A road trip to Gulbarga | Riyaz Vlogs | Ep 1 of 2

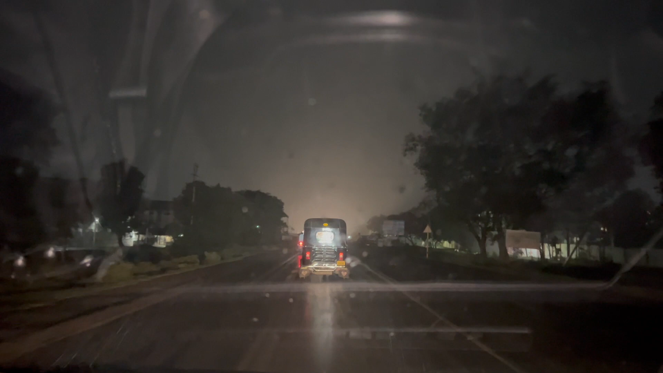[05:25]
करीब हैं और देर की बारिश शुरू हुई और ज़बरदस्त समा बना हुआ है।
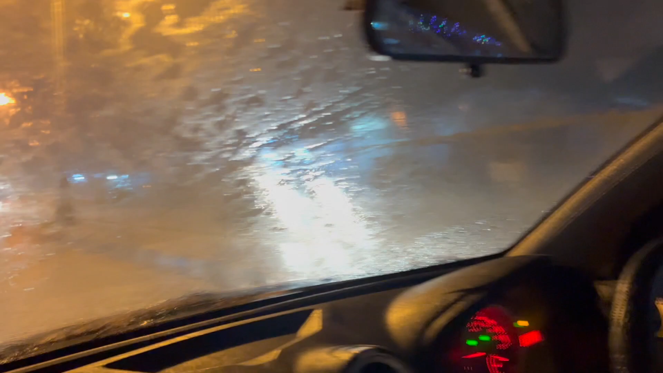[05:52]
अब जाकर बारिश कुछ कम हुई है।